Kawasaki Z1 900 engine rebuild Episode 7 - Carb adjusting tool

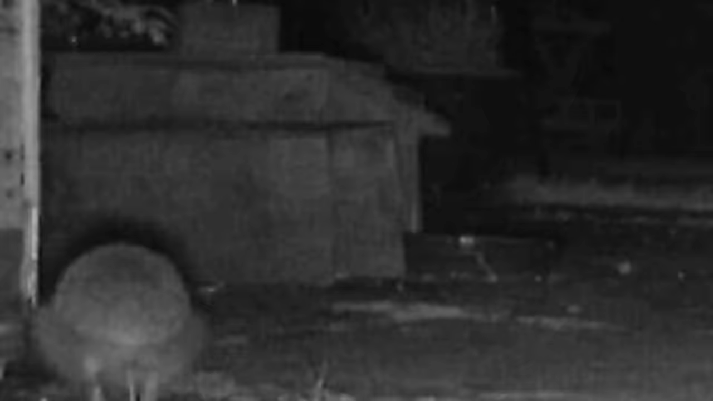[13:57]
One of the hedgehogs goes into one of the feeding stations, had a little sniff, and comes straight out and goes across another one.